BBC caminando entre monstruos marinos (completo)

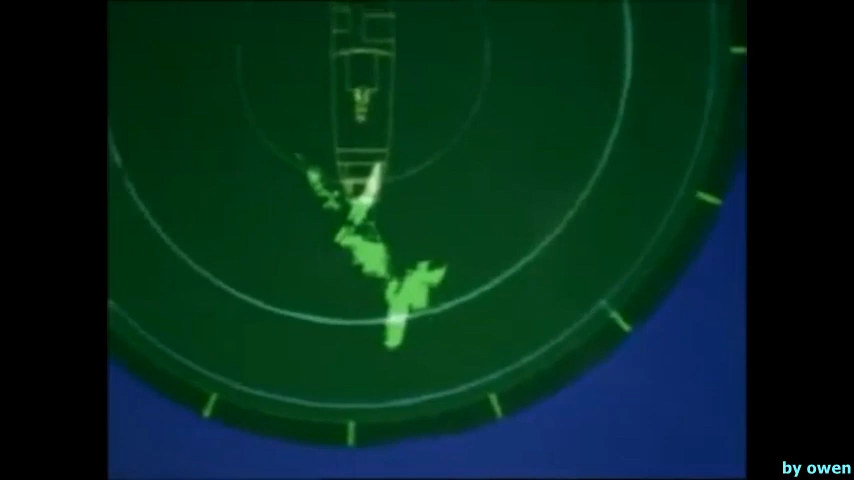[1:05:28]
Se aproxima al Leeds Ictis. Es casi tan grande como él. Es colosal.